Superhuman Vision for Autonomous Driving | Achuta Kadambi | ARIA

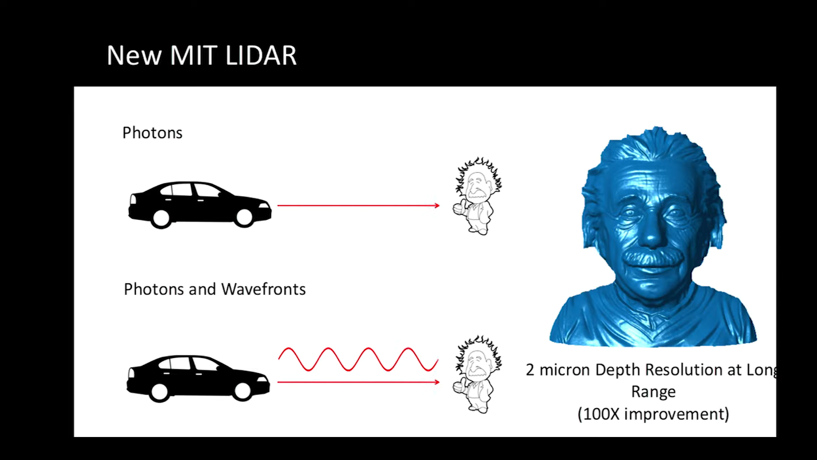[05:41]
photorealistic lidar lidar that enables extremely unprecedented quality benefits it's something we implemented on an optical table